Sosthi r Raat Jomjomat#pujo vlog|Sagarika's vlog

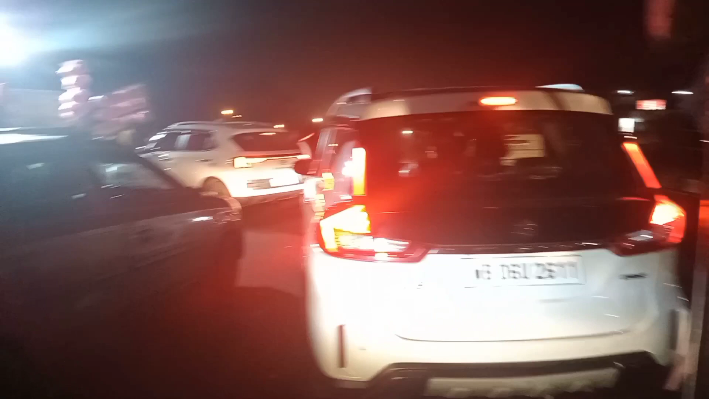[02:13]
কোনো গাড়ি পার্কিং করতে দিচ্ছে না, বেরোতেও দিচ্ছে না।
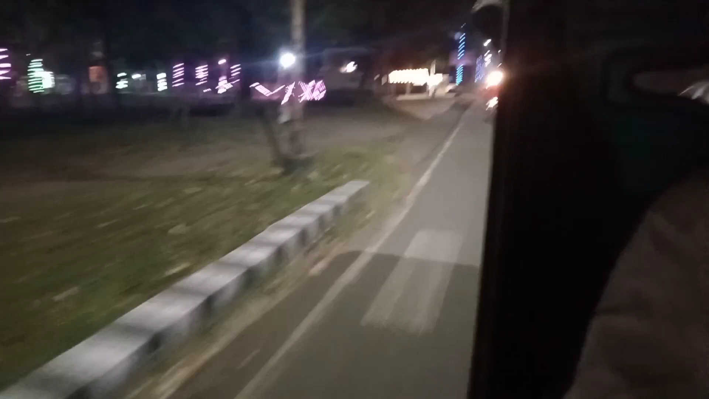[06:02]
টাউনশিপের রাস্তাগুলো জানো তো ফাঁকা ফাঁকা, আর প্রত্যেকটা বিল্ডিং এত সুন্দর করে লাইটিং দিয়ে সাজিয়েছে,